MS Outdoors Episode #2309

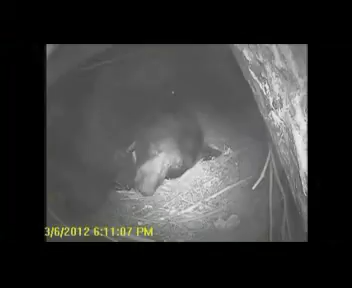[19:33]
These hidden cameras gave us some new insight into what goes on inside of a bear's den in Mississippi. You know, this is footage that we would have never been able to see otherwise, because after we do our work up, we leave the bears to themselves and go on our way. But these cameras gave us some great footage and showed us some things that we had never seen before. Some of the more interesting things, you know,
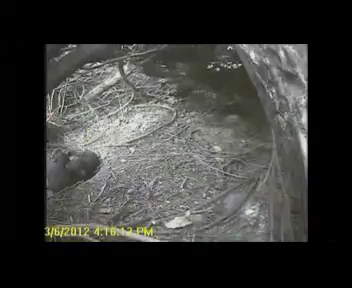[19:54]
we saw a video clip of a mother actually leaving the den, kind of walking out into the sun to sort of stretch her legs, so to speak.